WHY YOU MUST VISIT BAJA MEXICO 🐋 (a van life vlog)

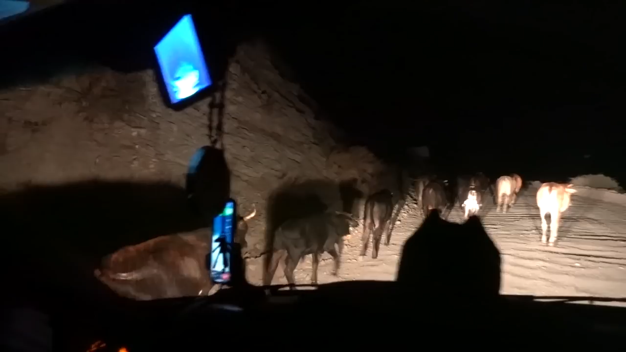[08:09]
A lot of cow. Whoa. What's happening there? That's X-rated. Don't look, kids.